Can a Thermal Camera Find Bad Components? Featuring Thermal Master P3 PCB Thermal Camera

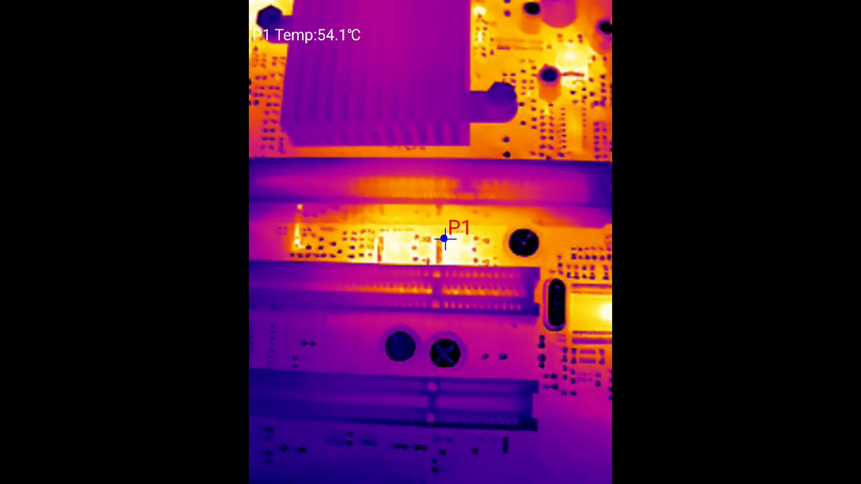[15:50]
On screen: spot 54.1°C
But if you are considering doing some repairing, maybe you are interested in learning how to replace capacitors,
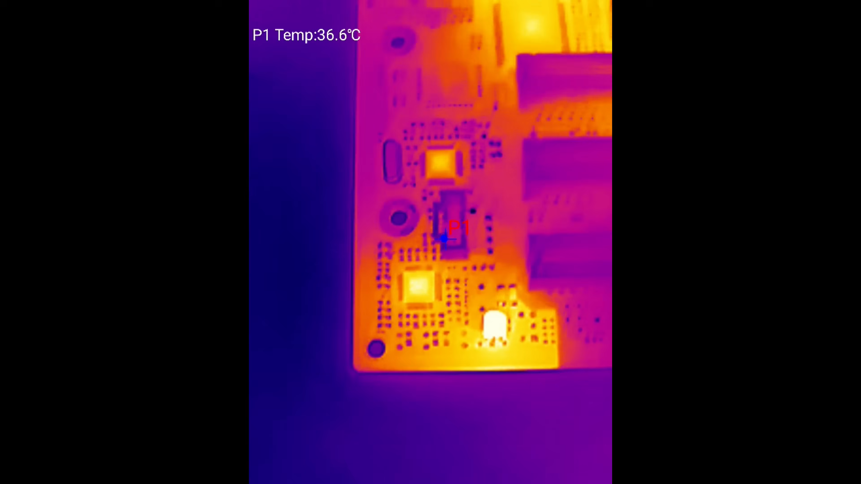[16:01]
On screen: spot 36.6°C
which is a similar journey that I'm going through, then this seems to be like a very useful gadget. In terms of using it, I really didn't have any issues.
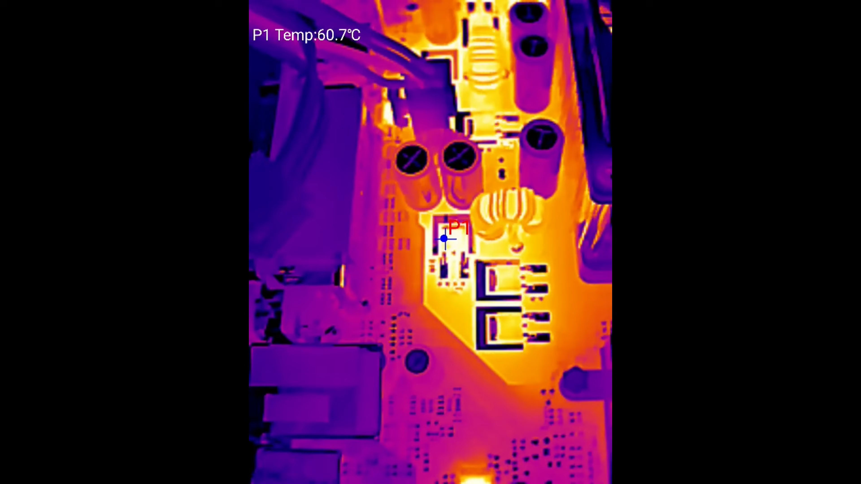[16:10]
On screen: spot 60.7°C
It is plug and play. You can configure the app that as soon as you insert the camera, it launches the app and you're good to go. So really easy to use. There's not anything complicated that you need to learn.
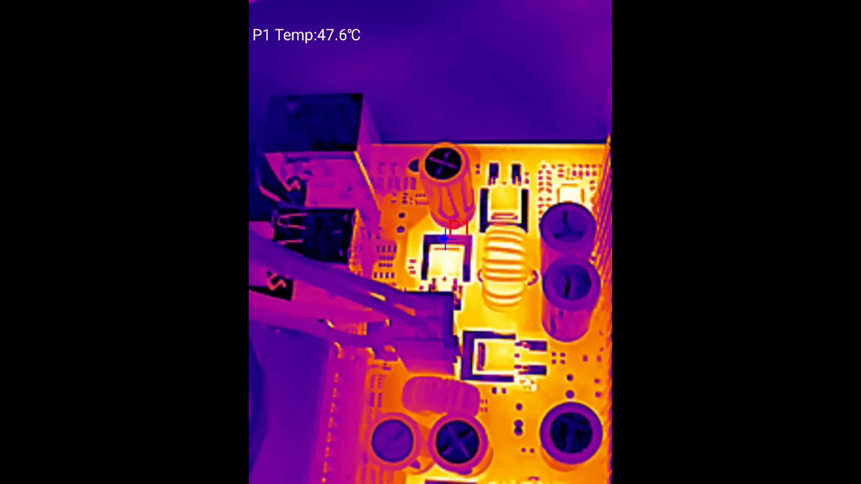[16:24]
On screen: spot 47.6°C
It's all very straightforward. So guys, there you have it. That was my take on the Thermomaster P3 PCB thermal camera,
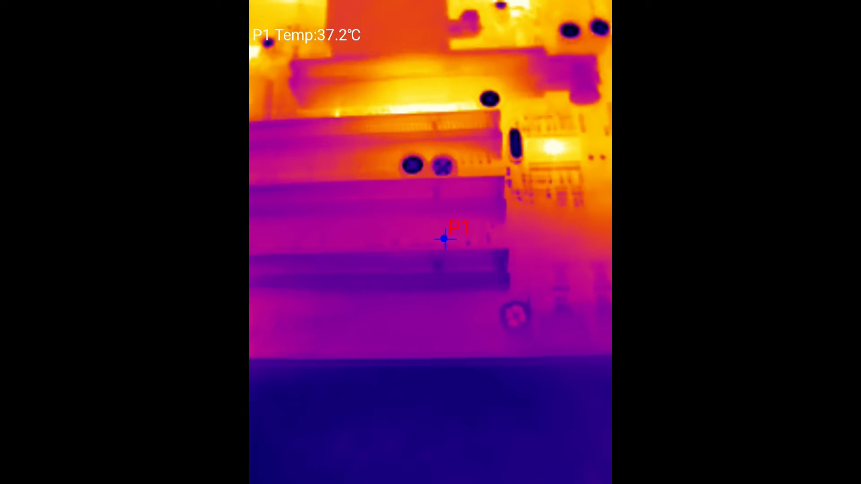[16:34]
On screen: spot 37.2°C
which will help me diagnose faults from old retro computer parts, especially capacitors.